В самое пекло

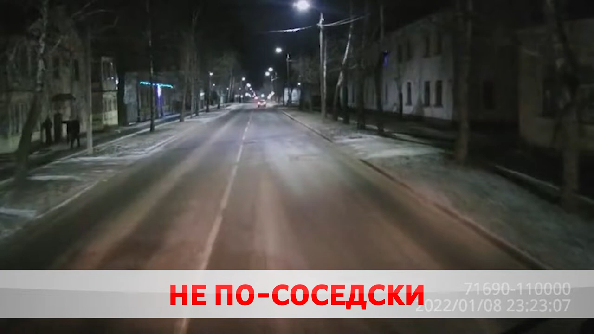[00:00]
Пушкина 181. На часах 23.20. Жильцы в панике. Пожар. Горит квартира на первом этаже.